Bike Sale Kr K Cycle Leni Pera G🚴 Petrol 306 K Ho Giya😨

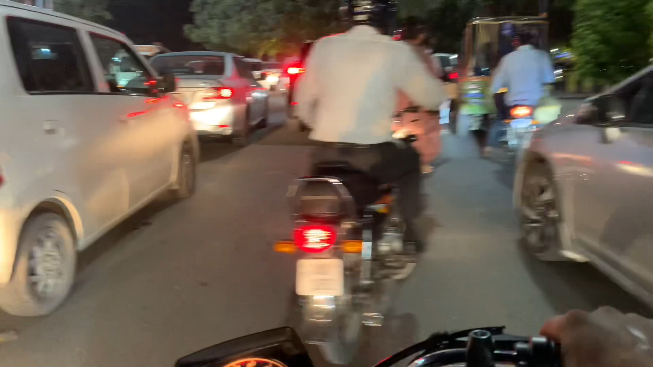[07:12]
ट्रैफिक ट्रैफिक असं तुम्हें विखा देने कैमरा में, जरा उत्ते करके विखाना जरा, ऐ ट्रैफिक हैगी है।
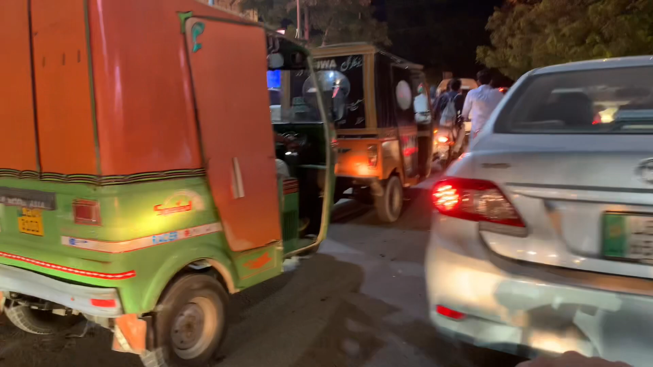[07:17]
तो साढ़े को मोटरसाइकिल का फायदा होंगे, मोटरसाइकिल का तो सैकल का और फायदा है, तुम कहने चुप के लेके जा सकते हो सैकल।
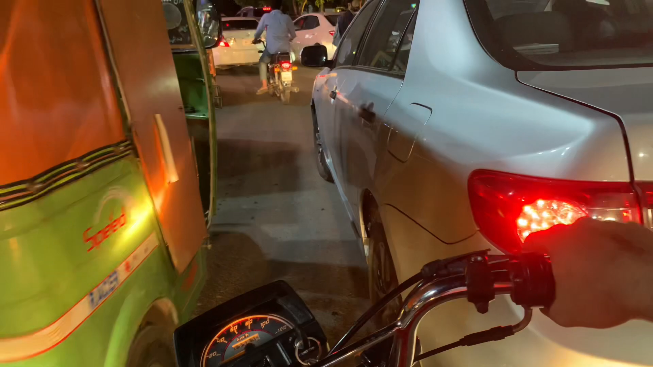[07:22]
तो अभी मैं पंजाबी इस वे बोल रहा, तो पंजाब में बहुत ज़्यादा ना की कहें ट्रैफिक है गई, तो मैं ट्रैफिक विखा रहा तेन, ऐ वेखो गजरे साढ़े कोई नहीं, तेनों असं गजरे बनाने